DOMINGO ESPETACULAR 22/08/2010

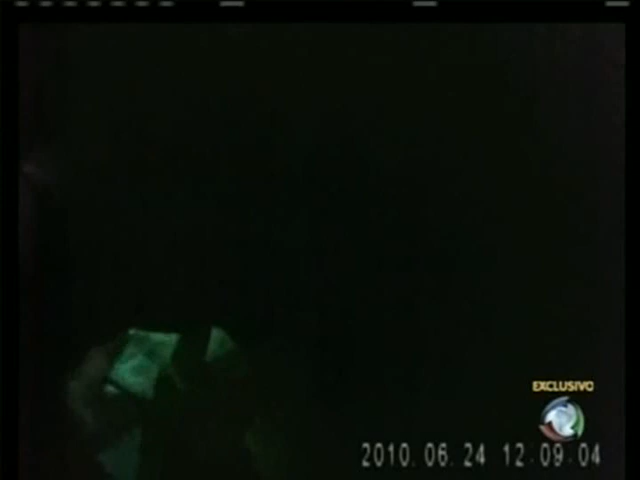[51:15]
Dentro da viatura, ele tenta subornar os policiais. Ele não sabe que está sendo gravado.
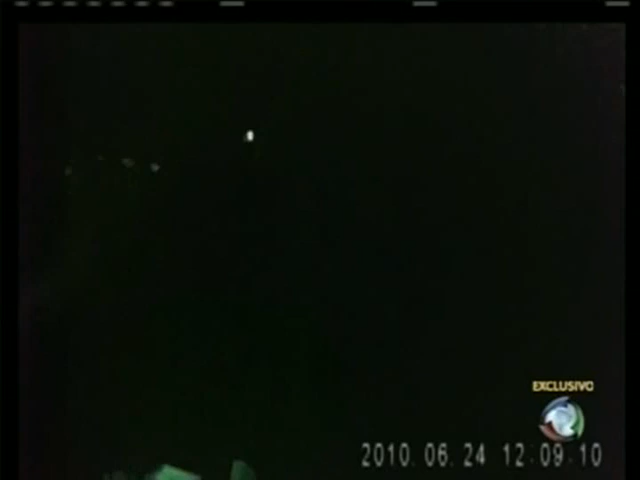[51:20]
O que eu estou prometendo para você é 5 mil agora, certo? E 5 mil para o final de semana, certo?